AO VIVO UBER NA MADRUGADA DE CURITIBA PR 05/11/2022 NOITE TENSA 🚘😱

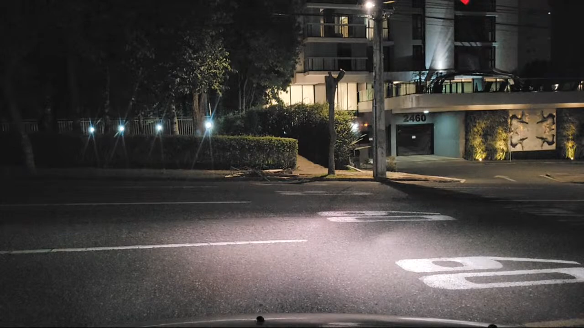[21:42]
Salve, Jonatas. Não tem não. Porque esse daqui é uma autossegurança pra mim, entendeu? Rapaziada, deixa eu explicar pra vocês que tá entrando agora o que acontece. O motorista do aplicativo e grava as madrugadas, tá? Eu faço assim porque eu não filmo o rosto do passageiro. Porque não posso, não tenho permissão para filmar rosto. Mas eu posso muito bem filmar a minha corrida, transmitir ela tranquilamente, tá? É uma segurança minha, é uma forma de eu estar gravando e me protegendo e me assegurando de que, né?
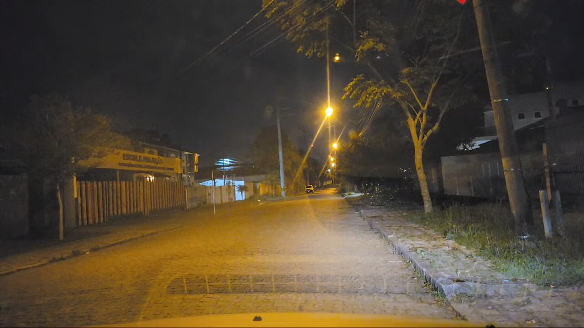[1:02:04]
Isso aqui te arrancar da roda. Família, eu fui olhar pro chat, mano. Esfreguei a roda no meio fio. Fez... Carai. Arranquei a roda fora. Tomara que não esteja desalinhado. Nossa senhora, que arranhadão de roda, mano.
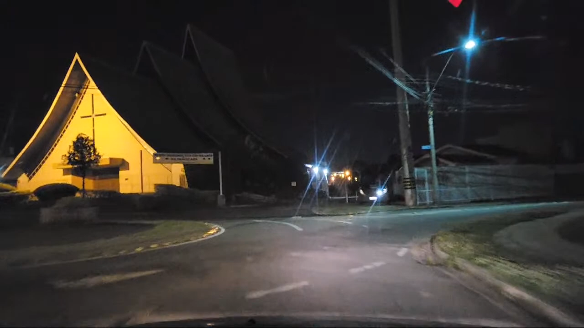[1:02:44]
Familiar, eu tô aqui no Prado Velho, mano. Prado Velation. A gente tá indo buscar um passageiro agora. Aqui no Guabirutuba. Guabirutuba, pra quem não sabe, Guabirutuba é um dos melhores lugares para ver o pôr do sol. Salve São Luís, Maranhão. Salve, salve para todo mundo que tá na live. Seja bem-vindo ao Pato Driver. Trazendo mais uma live para vocês.
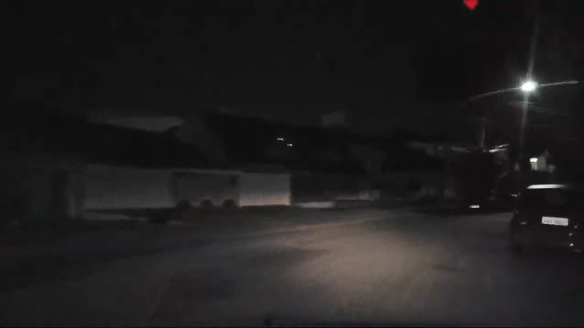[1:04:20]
Ah, tá ali, ó. O passageiro tá ali, morri. Salve, Vitor Coelho, salve, Zé Gato Preto. Gato Preto, pra quem não sabe, é uma casa noturna onde tem uma das melhores costelinhas com maionese e arroz de Curitiba.
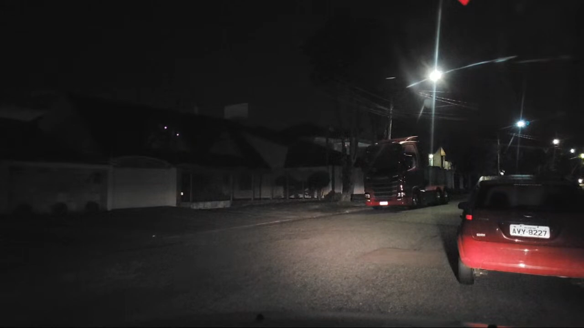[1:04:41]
Sinistro aí. Não conheço Curitiba, já ouvi falar que é bonito. As quebradas. Salve, Bruno. Então fica aí que vocês vão conhecer. Vocês vão se surpreender com Curitiba. Acompanha. Boa noite. Boa noite. Newton. Isso. Tudo bom? Chique no último. Posso que o peste? Pode. Perfeito. Vocês estão passando bem? Muito bem. Coisa boa.
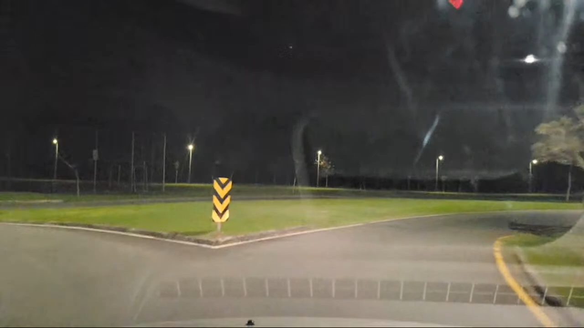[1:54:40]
Aqui é o Parque Tinguí. É, né? Tinguí. Sempre confundo Tinguí com Tanguá. Tanguá é um dos pôr do sol mais bonito, né? É. É um dos pôr do sol mais bonito. É mais afastadinho, mas... É o Tanguá lá pra, em, lá pra cima. Oi? Apesar do nome ser parecido, eles não são próximos.
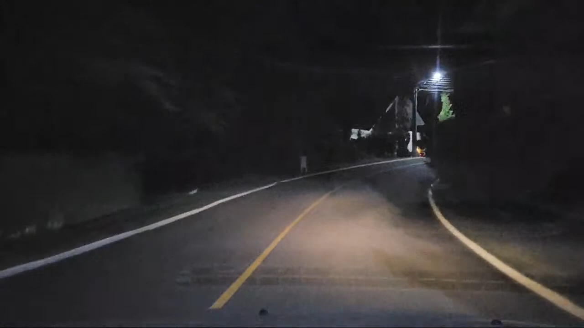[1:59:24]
Esses cachorros. Os cachorros pegam e fazem um assado. Pior que acho que não, porque ele tá aí faz tempo, hein? Tchau, Laura, valeu. Tchau, boa noite.
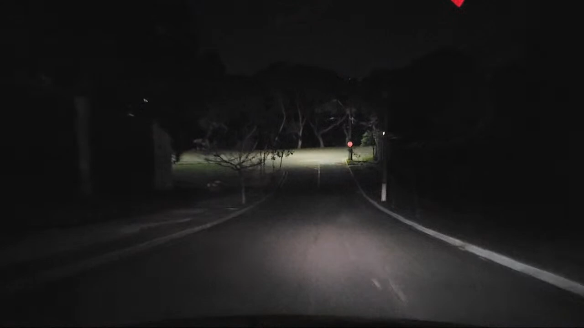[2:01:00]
Aqui na frente tem umas capivara. Então, vamos ver se elas estariam, eu vou filmar pra vocês. Vou filmar as capivara, mano. Se tiver aqui, eu vou filmar as capivara pra vocês, mano. Aí, cadê o meu bagulho, mano? Puta que pariu. Vou filmar as capivaras, né? Vai dançar com as capivaras, mano. Aqui, ó, Parque Tanguá. Aqui, ó, o Brasil. Rapaziada, Curitiba é linda, mano.